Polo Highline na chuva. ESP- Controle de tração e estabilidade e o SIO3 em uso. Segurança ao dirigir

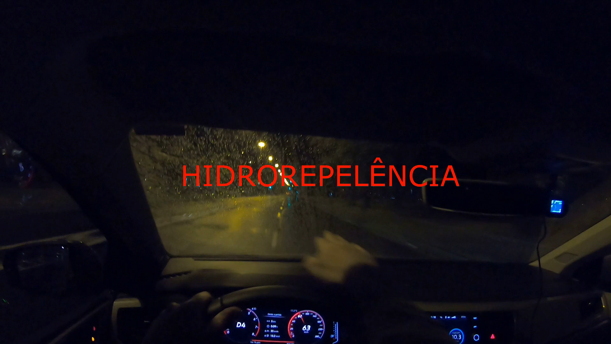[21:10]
Reparem, tá? Então é isso, vamos mostrar aqui agora a dinâmica do Polo na chuva. Choveu torrencialmente hoje aqui no Rio, no caso ontem, né? Porque nós já estamos na sexta-feira, dia 31. O vídeo eu comecei no dia 30, um pouco antes de meia-noite. Agora já são meia-noite 15. Então repare aqui, ó, pista molhada. Vou deixar o temporizador do para-brisas aqui, do limpador de para-brisas aqui no nível mais fraco,
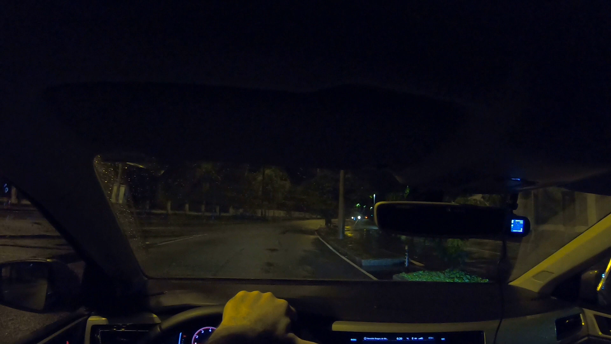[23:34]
e realmente fazendo aqui a comparação, eu não utilizei esse produto atrás, né? Só uma vez só, quer dizer, tem uma diferençazinha de aplicando o produto mais vezes na frente do que atrás. Atrás eu só joguei umas duas vezes, tá um nível de repelência normal, mas aqui na frente eu utilizei mais, tá muito legal. Então, olha, 60 km, velocidade máxima aqui é 70, vou manter os 70.
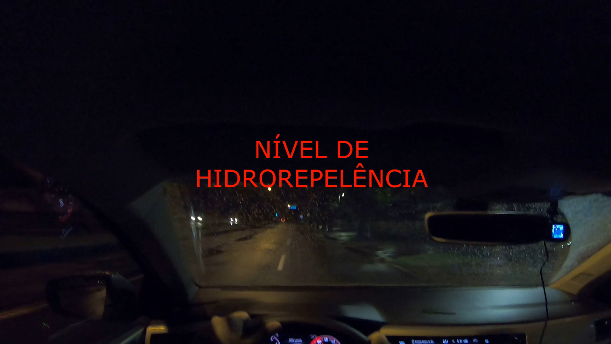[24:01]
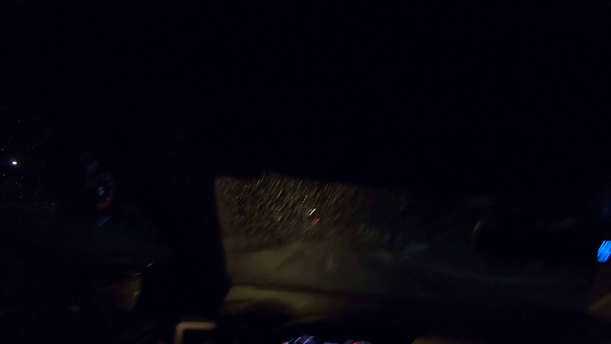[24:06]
Carro na mão, vou passar agora por uma poça aqui, deixa eu ligar aqui o... Agora a chuva aumentou um pouquinho. O carro tá na mão, seguro. Tô dando uns toques no freio, o carro não samba. Para você que chegou agora no Polo, comprou o Polo, tá esperando o Polo, tem assistido os meus vídeos, muito obrigado aí pelo carinho, pela confiança.
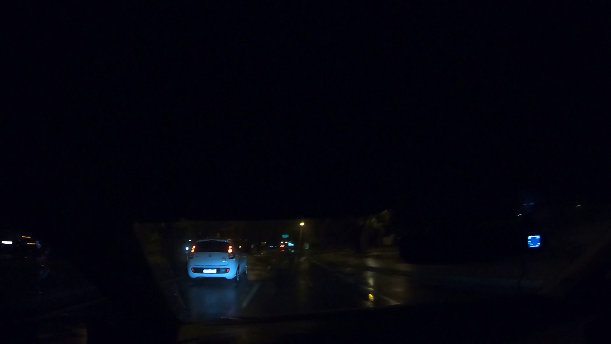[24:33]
E vocês têm certeza que vocês vão ser muito felizes com o Polo, como eu tô sendo, tá? Vou passar aqui agora perto do meio fio nas poças. O carro não samba. Ó, tem uma poça maior aqui, eu vou passar por ela. Ó, carro na mão. Entrei na curva depois da poça. Maravilha, pessoal. O carro tá na mão. Tô com domínio total do carro. Tô no modo drive, não tô no modo manual. Ele pediu agora marcha 6. O consumo do carro tá indo para 11 km com litro.